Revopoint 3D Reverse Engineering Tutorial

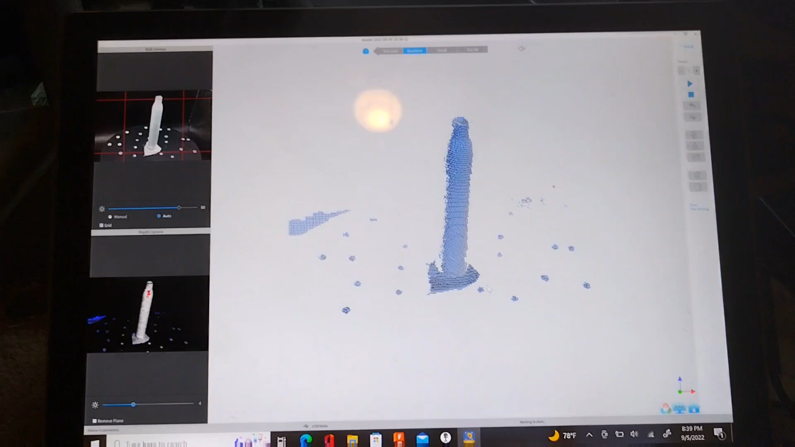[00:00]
Alright so today we are using the Revo Point Pop 2 and I'm going to show you how to get a
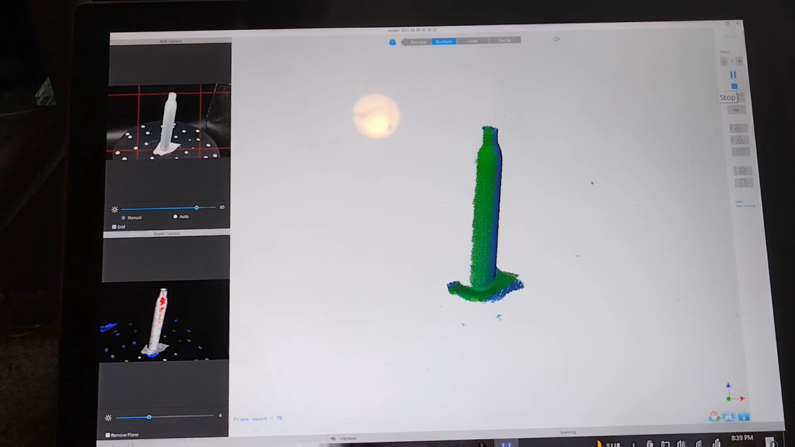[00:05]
scan and create a prototype from that scan so here we are we're in Revo scan and I've got it set on face mode,